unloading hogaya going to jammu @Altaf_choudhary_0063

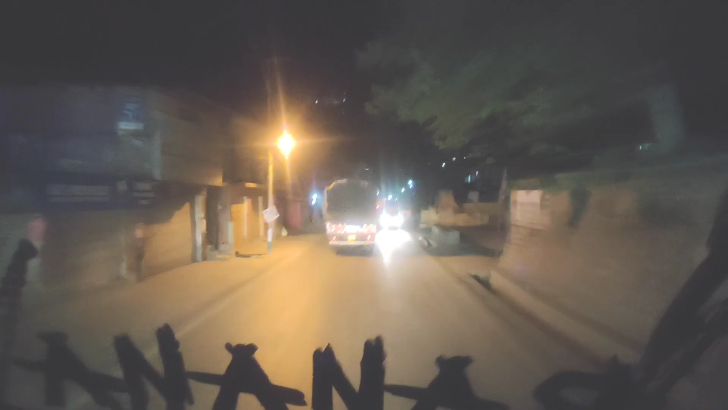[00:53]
लेट्स गो भाई। इस वक्त हम पहुँच चुके हैं रामबन बाजार में और सुबह के बज चुके हैं 2:30। और एक और बात है कि जो रामबन वाली पस्सी है वो रुकने का नाम नहीं ले रही है, बार बार आती जा रही है। अभी भी रात को पस्सी गिरी हुई थी, इसलिए जाम था थोड़ा सा क्या, मतलब ठीक ही जाम था।
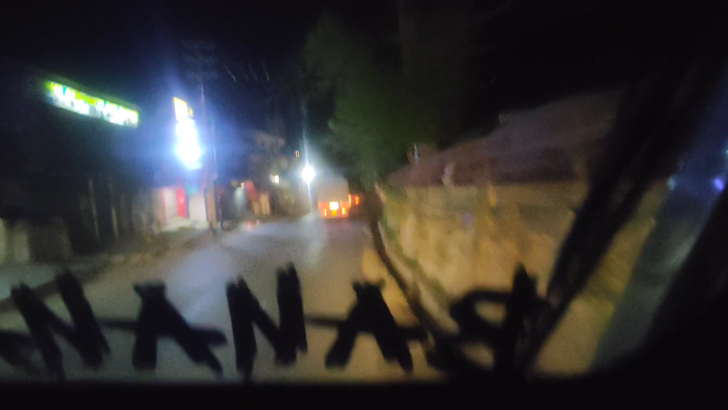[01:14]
तो हम तो पीड़ा में सो गए थे पर फिर भी जाम था।
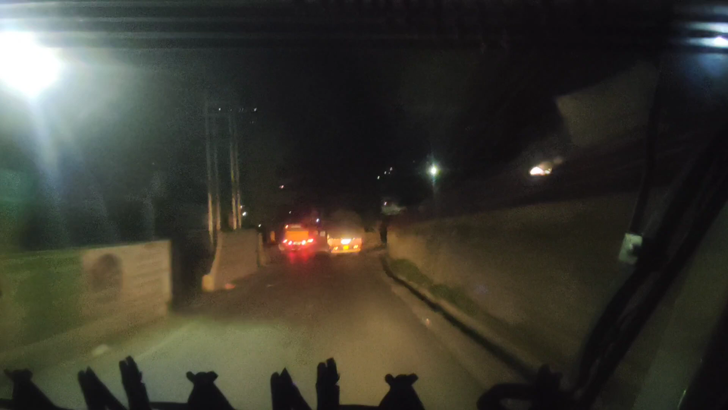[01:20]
तो चलो भाई, आगे हम लगाएंगे फॉरेस्ट की और चेक करवाएंगे वहाँ पर बिल्डिंग, फिर उसके बाद चल पड़ेंगे दोबारा, अपना सफ़र जारी कर लेंगे।
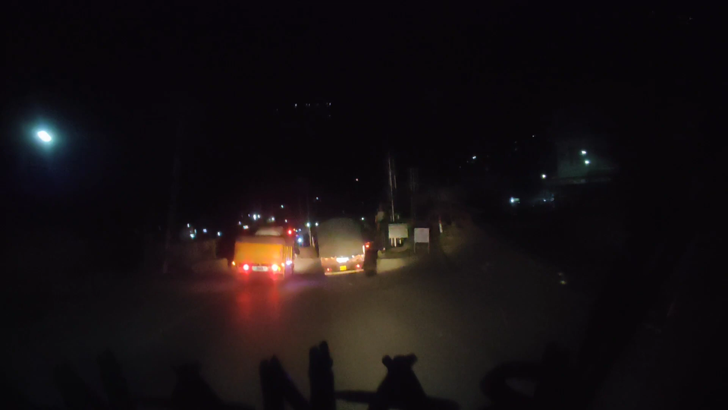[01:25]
टिप्पर वाला जा रहा है, ऊपर रेट
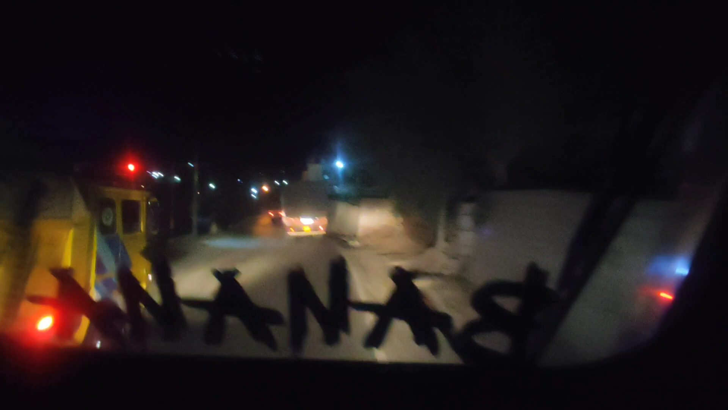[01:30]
डाला हुआ है पैसों के लिए भूसा। तो रामपन बाजार में अभी फिलहाल तो जाम नहीं है। तो भाई 80 से जो भी निकले, कम से कम थोड़ा देख सुन के निकले, क्योंकि 80 गिरने का फुल अमकान है अभी भी। तो चलो भाई, ज़्यादा टाइम नहीं ख़राब करते हुए चलते हैं, अभी करते हैं अपना सफर कंटिन्यू।
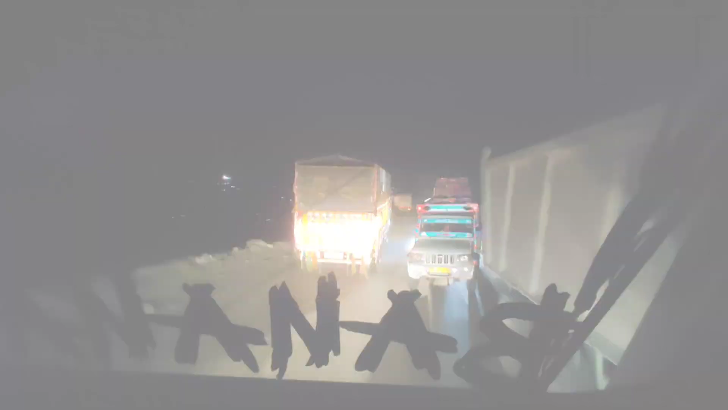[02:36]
सुबह के बज चुके हैं 4:30 और पहुंच चुके हैं हम लोग बनाल।
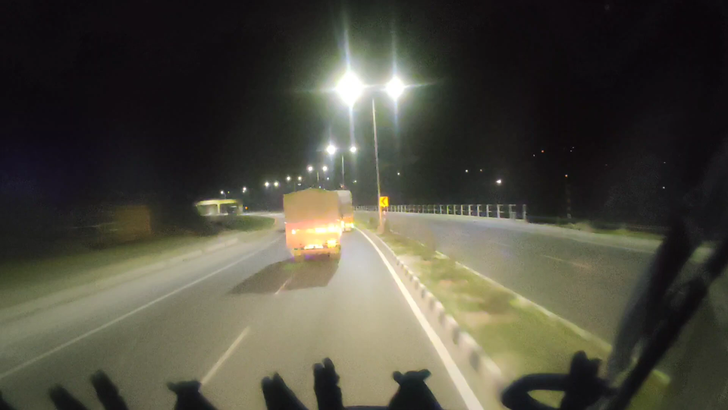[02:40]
नसीर भाई जा रहा है आगे आगे और जाहिद भी उठ के बैठा हुआ है। बहुत सारी गाड़ियां आज, मतलब रास्ता बंद होने की वजह से लेट हो गई हैं।
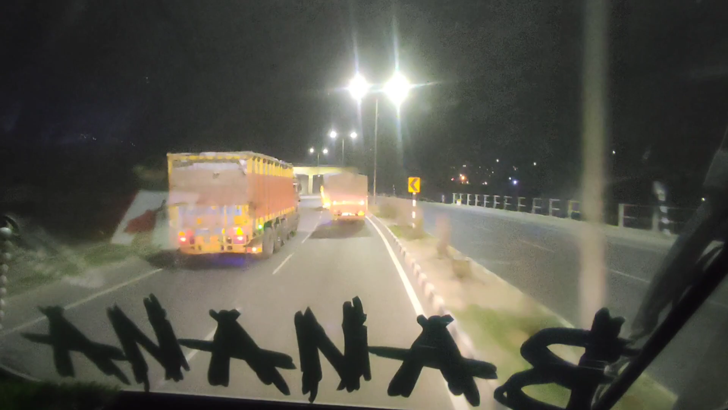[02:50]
तो चलो भाई, थोड़ी सी दूर रह गया है टोल पोस्ट, करते हैं उसको पार। ये है रेलवे का ब्रिज, बहुत गाड़ियां आज टोल पे।
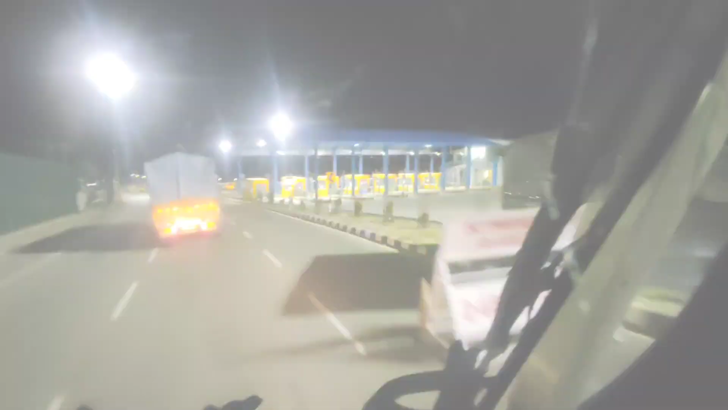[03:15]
लो भाई, पहुंच चुके हम लोग इस टाइम काजीकुंड टोल पे। तो
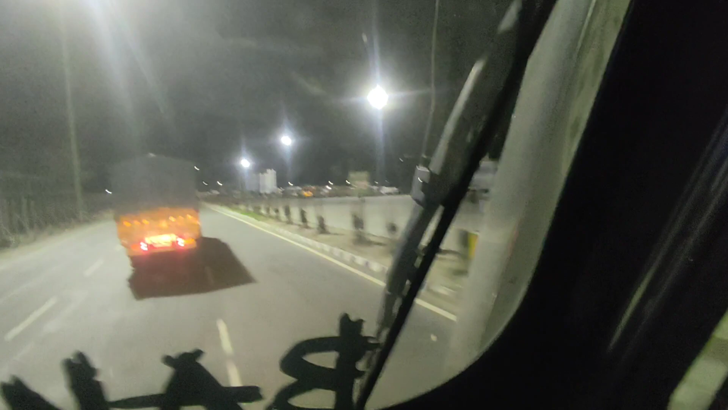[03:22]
गाड़ियां खड़ी हैं अपनी टर्न पे।
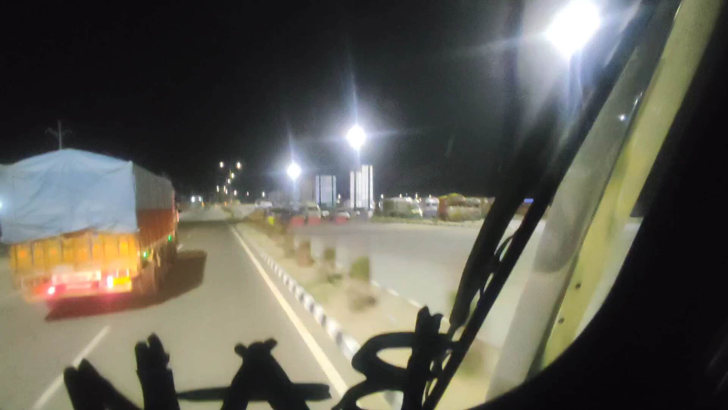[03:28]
क्या कर रहा है यार गड्डी वाला,
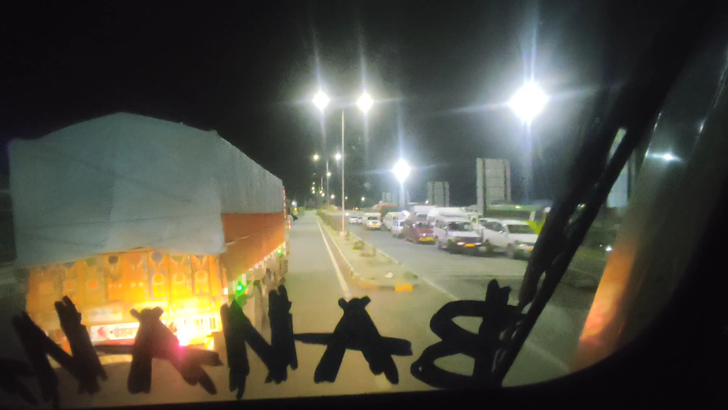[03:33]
पैसेंजर गाड़ी सब गाड़ियां खड़ी हैं अभी।